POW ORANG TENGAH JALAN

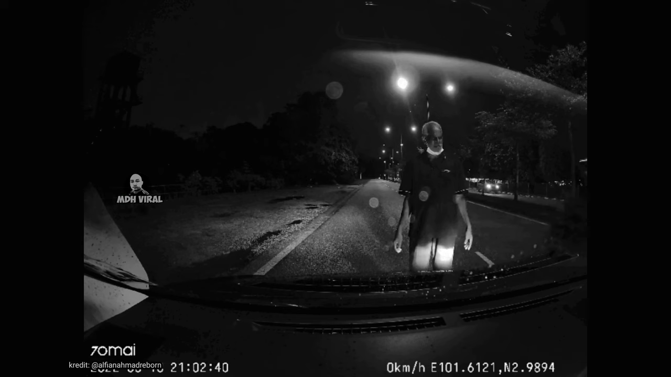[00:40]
Belumpun sempat menghulurkan wang. Secara tiba-tiba seorang pemandu Mairi berhenti dan menghalau lelaki tersebut.